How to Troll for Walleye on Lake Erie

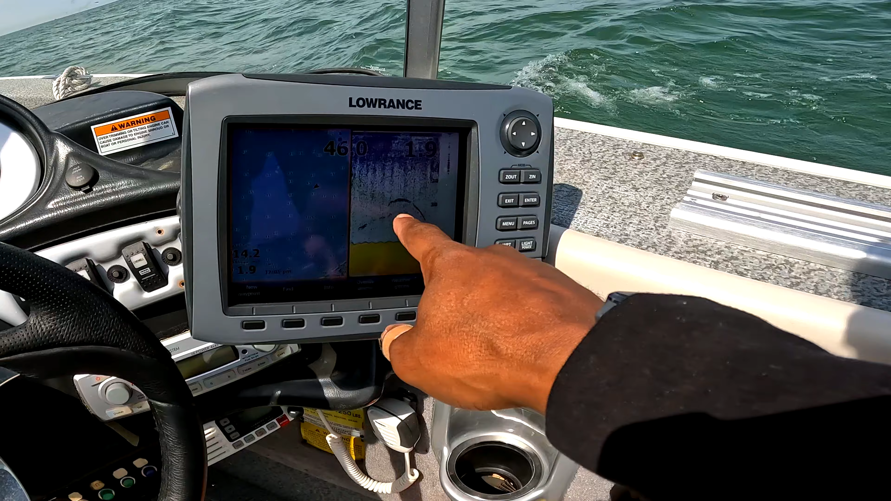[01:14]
So I'm seeing this one mark around 30 feet down,
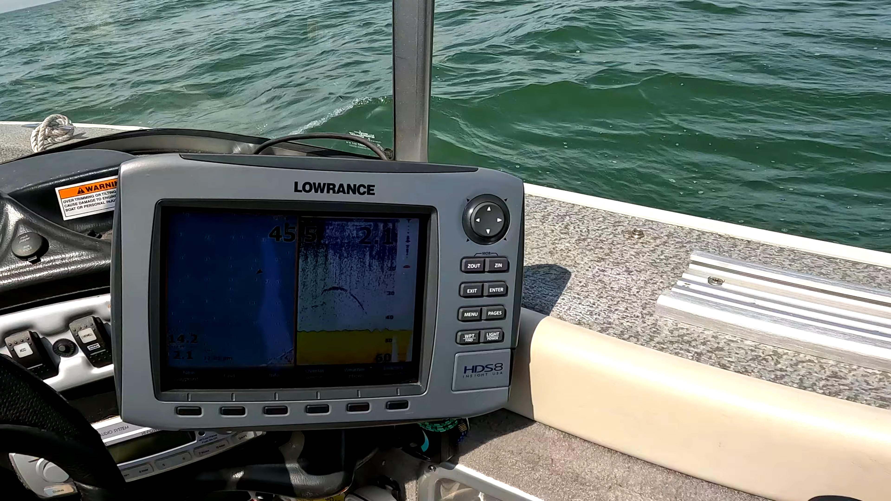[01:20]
and then we see some marks around 20 feet as well.
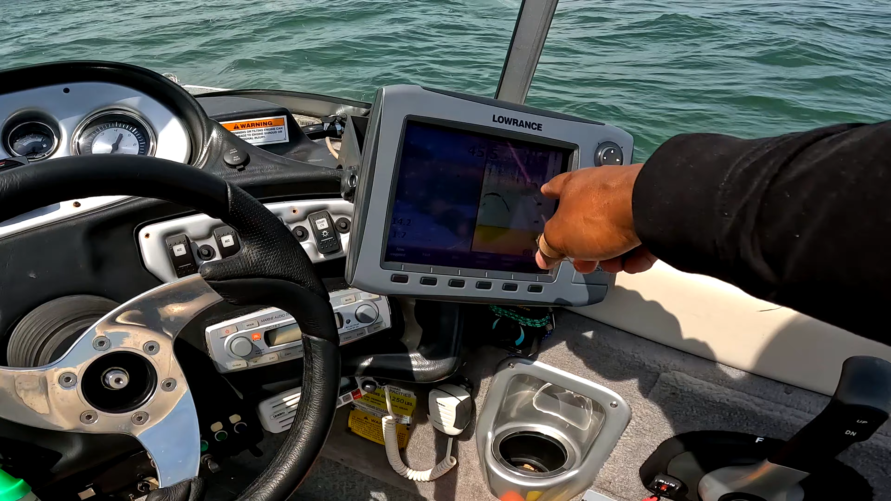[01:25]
So I'm going to be trying to put my lures right there at 20 and 30 feet and see if I can get some walleye. So having that depth finder really comes in handy when trying to locate where those walleye are suspended at.